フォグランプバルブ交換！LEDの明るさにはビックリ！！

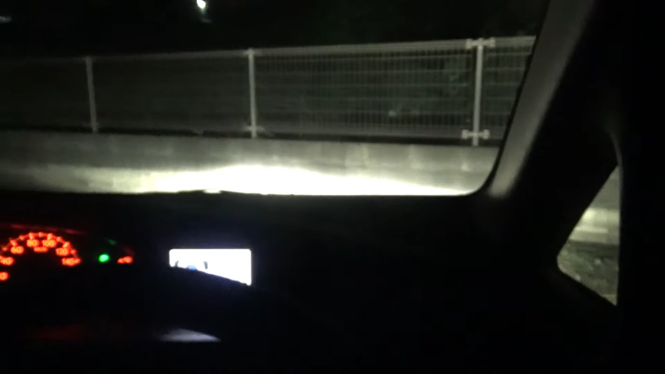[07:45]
おお、結構明るいんじゃないんですか。
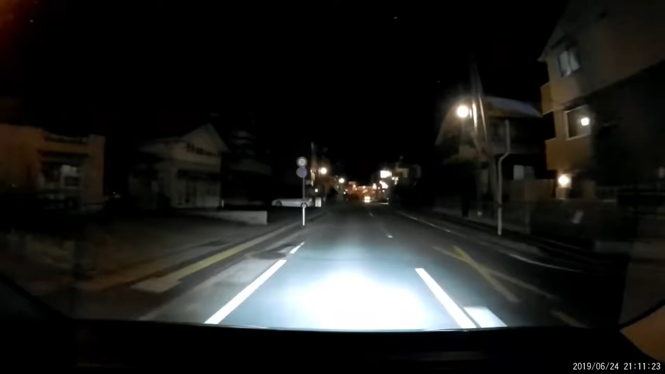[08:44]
今走ってますけどどうですかね。元よりもやっぱり明るくなったんじゃないかなと思います。ただこれがこいつの本当の明るさなのかっていうと何とも言えないんですよね。取り付けた時に